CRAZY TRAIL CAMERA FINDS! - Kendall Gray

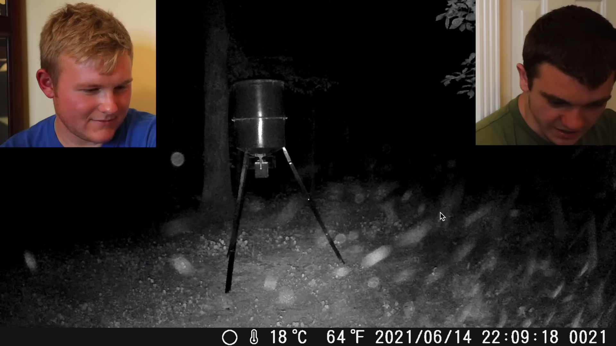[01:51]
Um, deer, snow flurries in July, I don't know. Then we got four raccoons. Oh, them dudes are mean. Dude, four? I didn't know we had four. They just now started. Yeah, and look, alright, so, this picture, then we go to that picture. What do you think happened? I'ma think a raccoon pulled down the camera. Why do I think that? Maybe because the next picture, he's, he's literally on top of it.
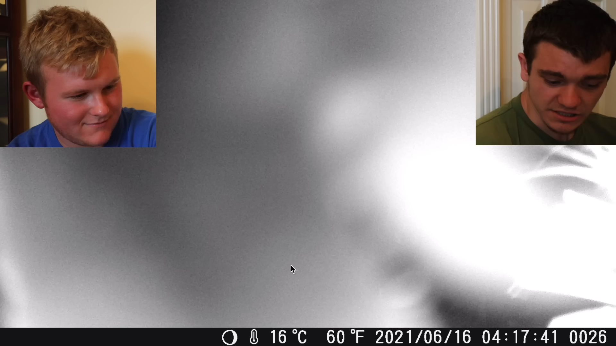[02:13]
That's an eye or something. Has to be. That's fur. Yeah. Look at the hairs. Yeah, it looks like an eyelash. Like he's, they're on top of the camera.
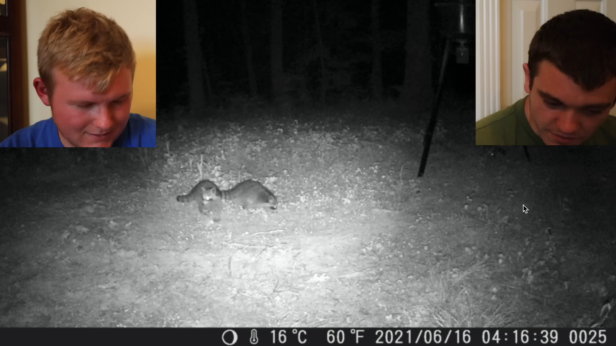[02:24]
They pulled it down. And now it's literally pointing at the ground, pointing at nothing. And then the next day, the squirrel sticking gets exposed, dude.
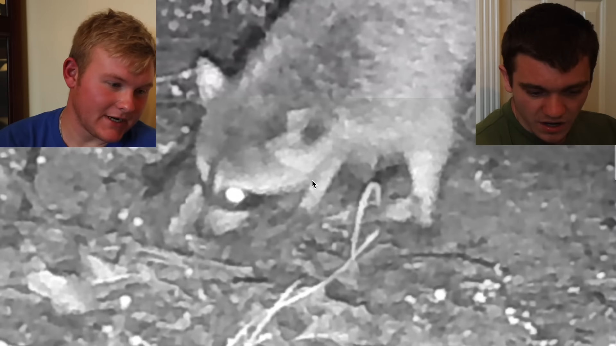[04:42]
When you trapped them or something. Up close and personal. Up close and personal. And if you look over there, you see another one. Oh, I just see eyes. I know. There's another raccoon. It's pretty big. Those aren't small raccoons. There's a rabbit. You're getting it. And there's some squirrels.
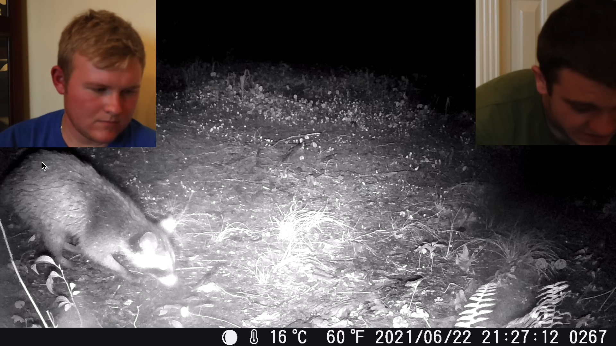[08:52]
They need to leave it alone. That's what they need to do. There's another big raccoon. They're all over the place, dude. Dang, these raccoons, man. They need to chill out. Chill out.
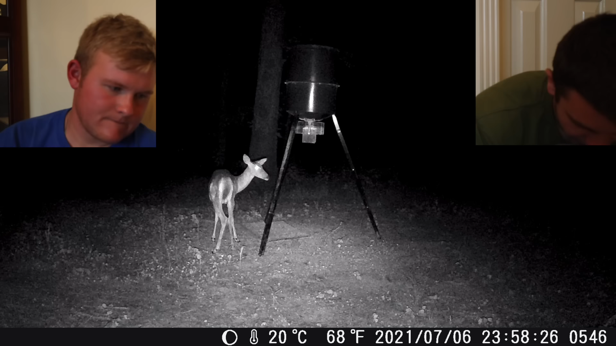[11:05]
That same deer comes back at night. You've got it unspulled with the corn. Yeah, I mean, the thing right now, or at least whenever these pictures was taken,